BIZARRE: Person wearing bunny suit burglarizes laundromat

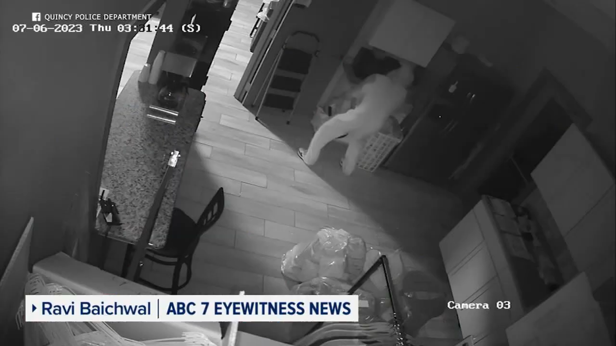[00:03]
We're talking about this person right here, seen breaking into a laundromat. This is Quincy, Illinois, and they're wearing a bunny suit.